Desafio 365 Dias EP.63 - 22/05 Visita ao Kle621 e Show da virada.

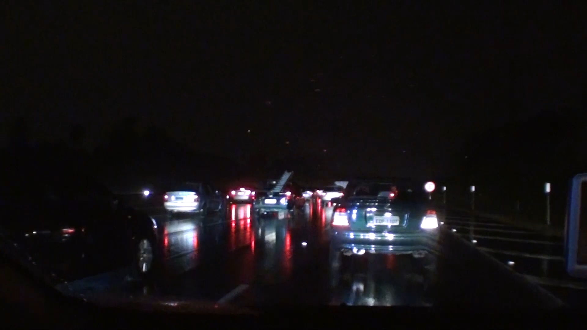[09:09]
Quase parado. E a gente deixou pra voltar bem na hora do picles mesmo, né, mano? Foda.